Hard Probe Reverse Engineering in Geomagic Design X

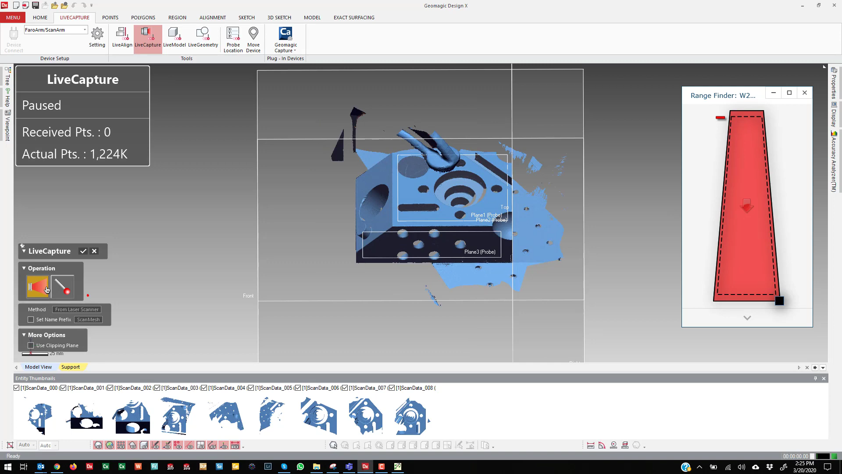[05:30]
I'll just make sure that I scan enough that you can see.
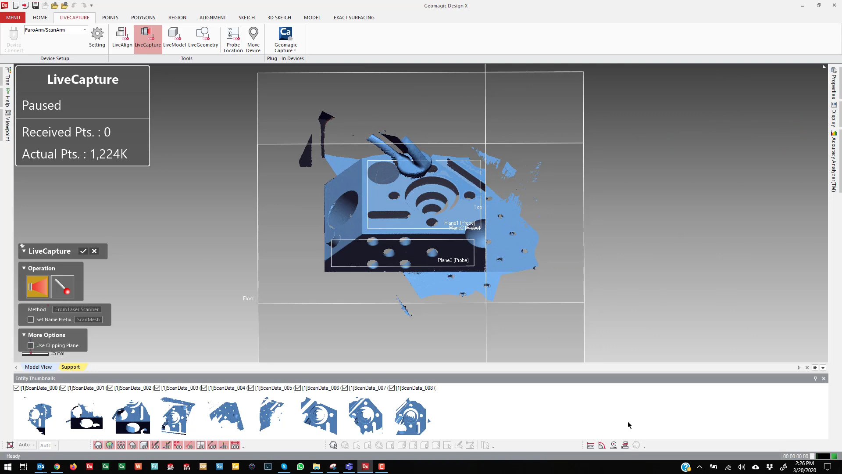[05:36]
Hit OK. And then this always comes up. I can run a scan process, which is like a script. I can use mesh buildup wizard, which will take all these separate scans and merge them into one and allow me to do a little bit of cleanup.
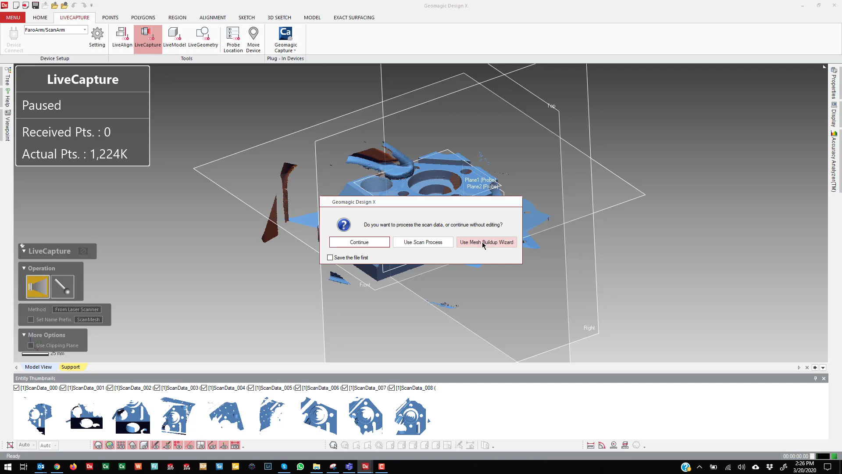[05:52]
But for today's purposes, I'm just going to keep the data as as it is.
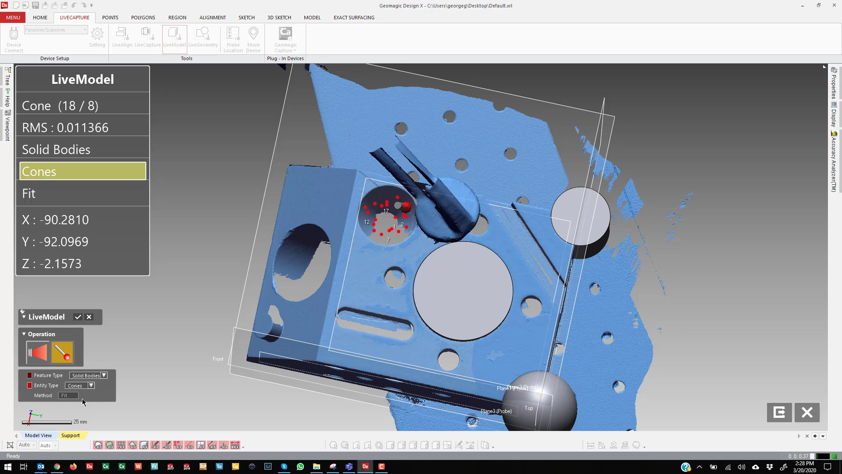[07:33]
And there's a decent cone there.
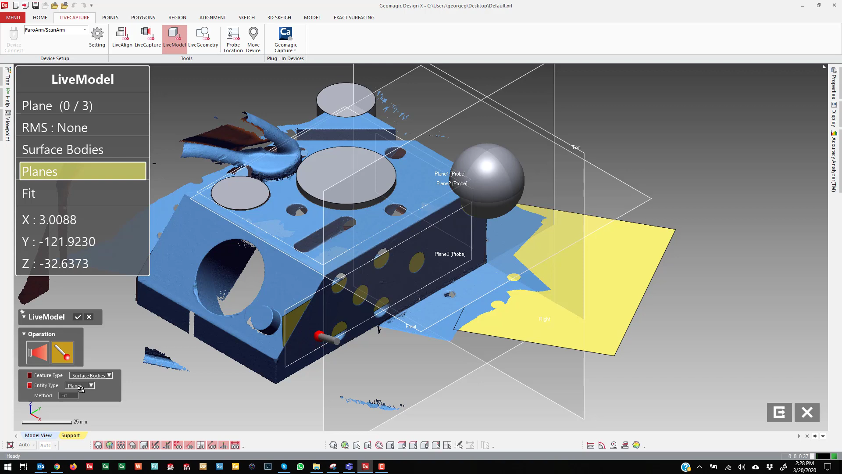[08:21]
So the way DX works is the first point vector is the one that's going to compensate, choose the compensation direction. So that's how this works.
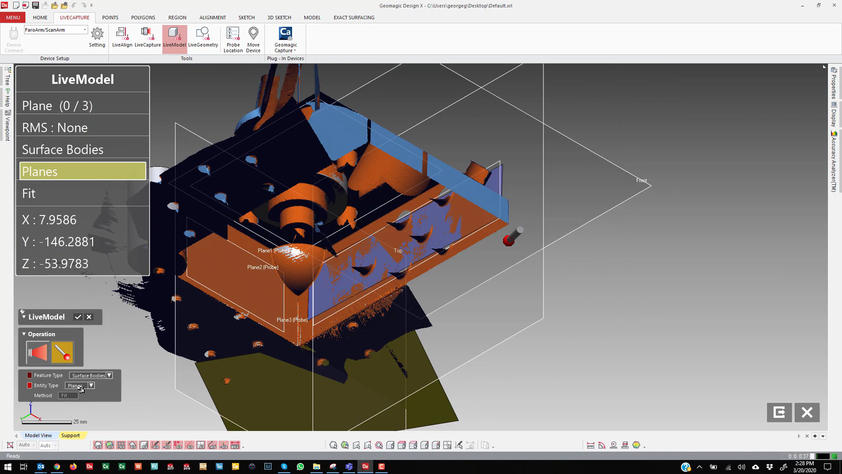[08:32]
If I probe from the other direction, like this, that same plane, that same plane, it will compensate the other direction.
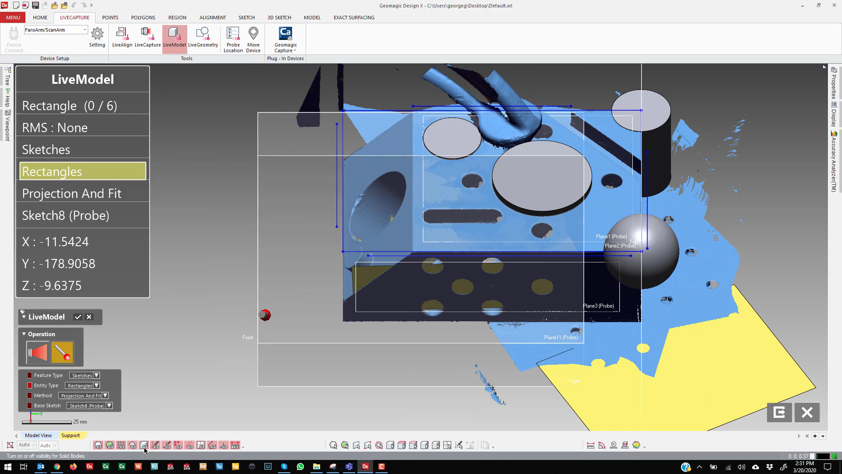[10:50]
So it's just one of those things that some things work a certain way. And so there's that. Now for circles, I'll go ahead and probe those circles right here.
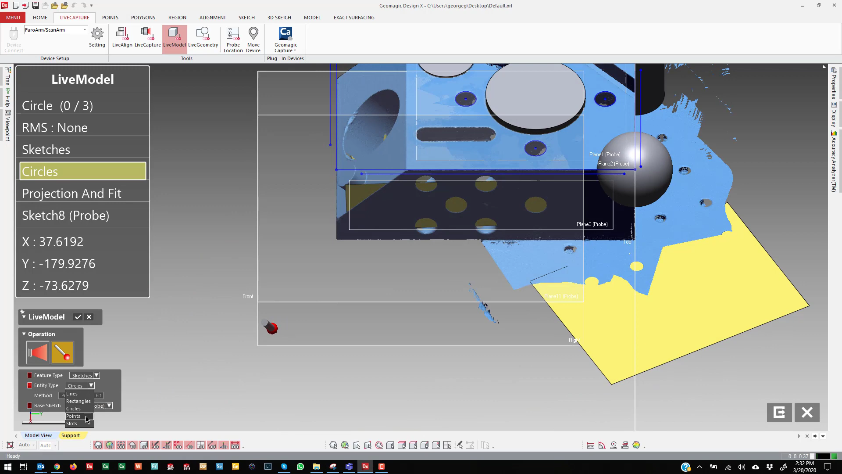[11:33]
Points and slots. So slots, we'll try to get this slot here. It's a little tight for this ball size.
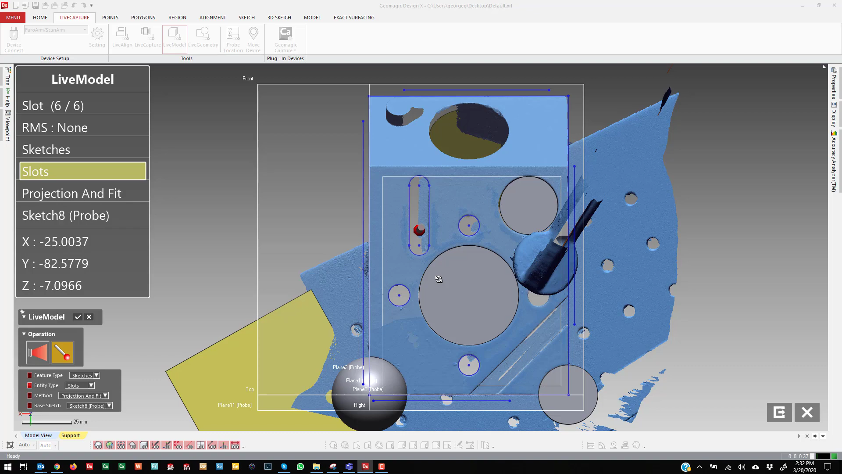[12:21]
There we go. So the reason why is this, the, the sphere size is a little big for that size.
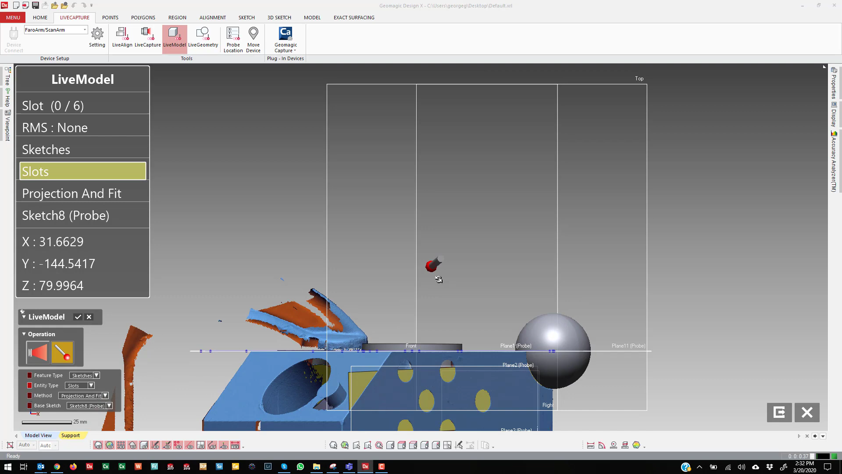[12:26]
And it's a little difficult to get the compensation right when you pull to the middle.
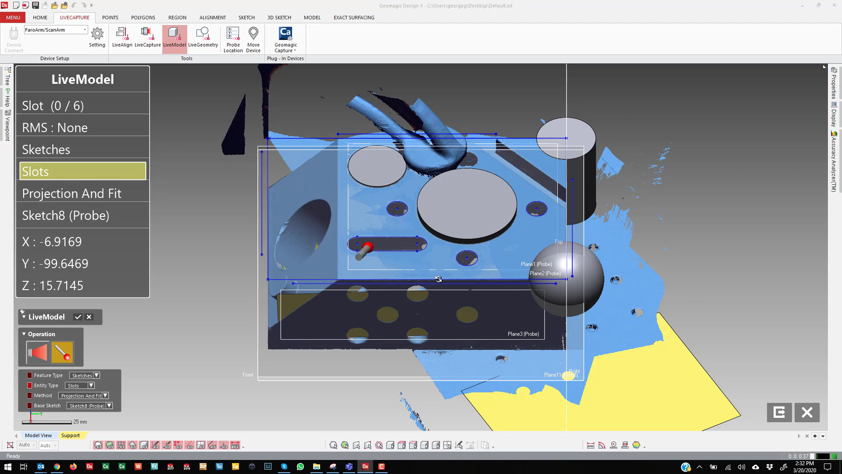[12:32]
So there are slots. And let me see if I missed anything. Points is the other thing. So points are interesting. I can basically best fit points. I need at least
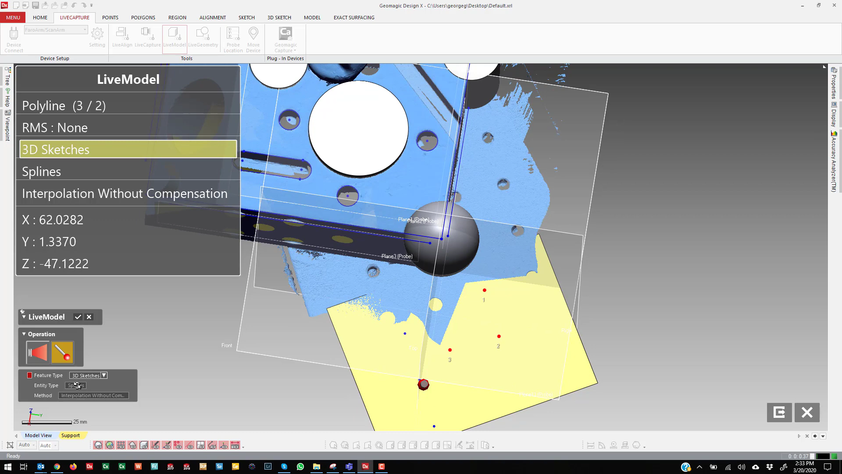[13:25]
points that it connects together with the spline.
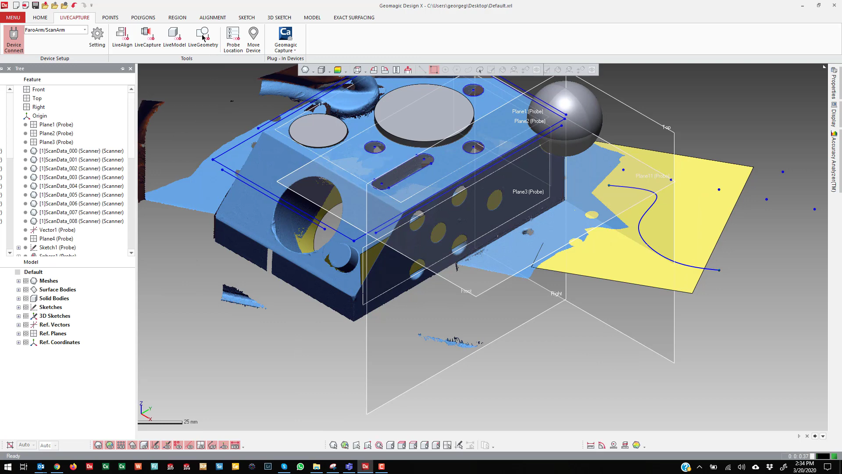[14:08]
Now for live geometry, the difference is you're capturing reference geometry. So reference planes.
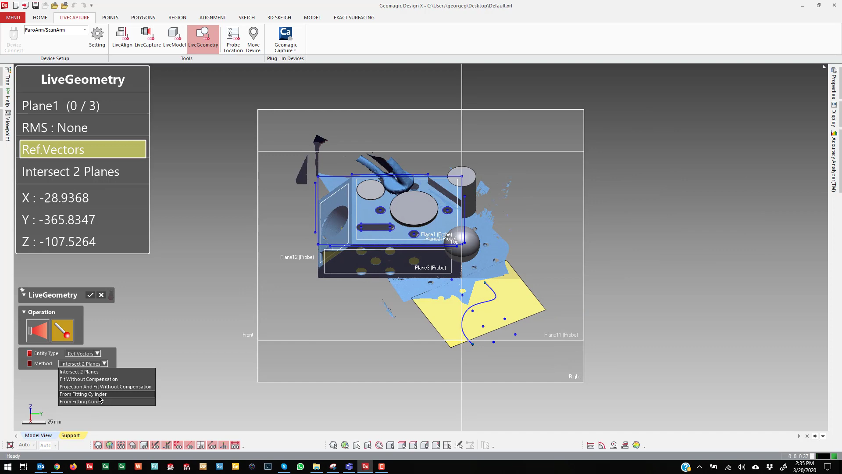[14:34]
So if I say from a cylinder.
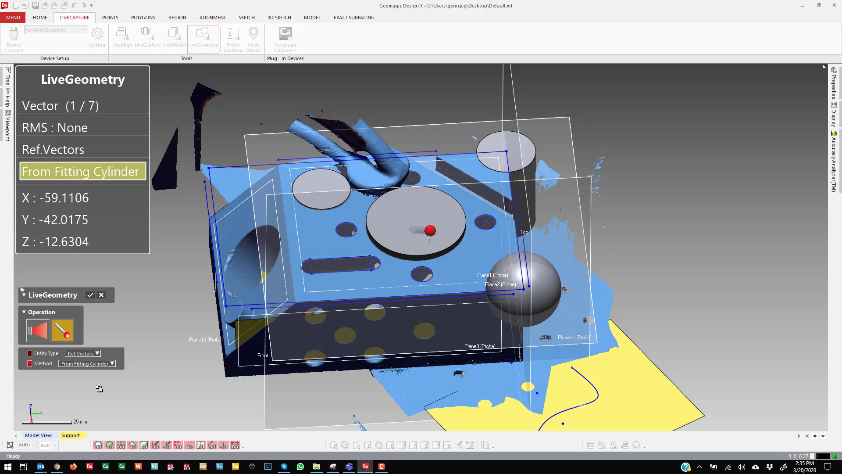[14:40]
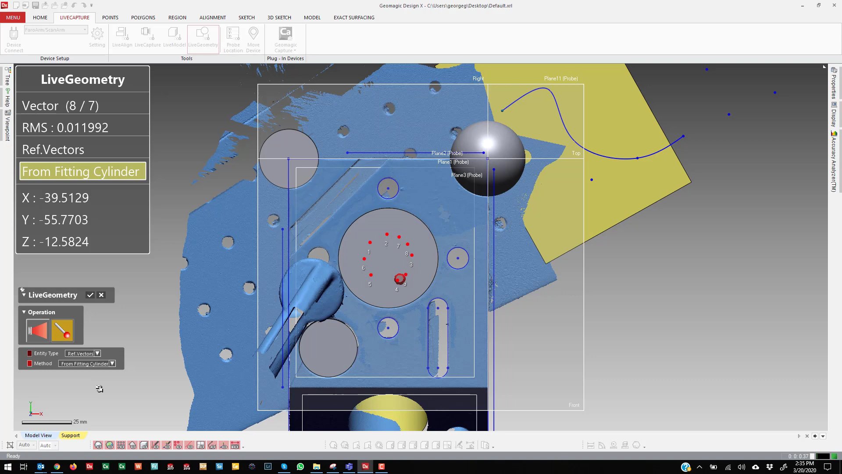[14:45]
And you see that there's a vector that we established.
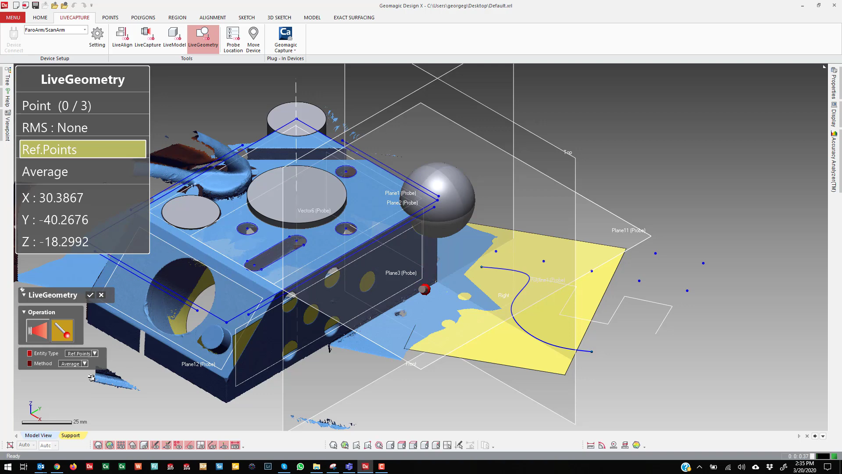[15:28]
And reference points. You need to capture at least three.